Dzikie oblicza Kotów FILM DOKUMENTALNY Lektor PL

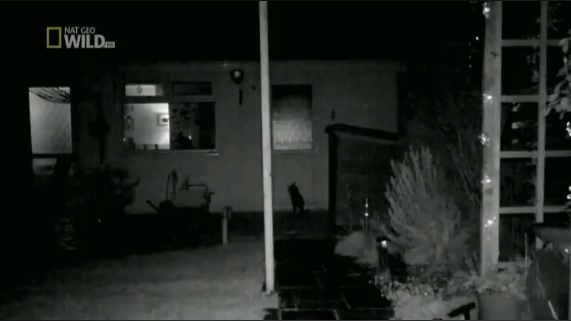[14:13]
Wędrują do późna, choć potencjalne niebezpieczeństwo może czekać tuż, tuż.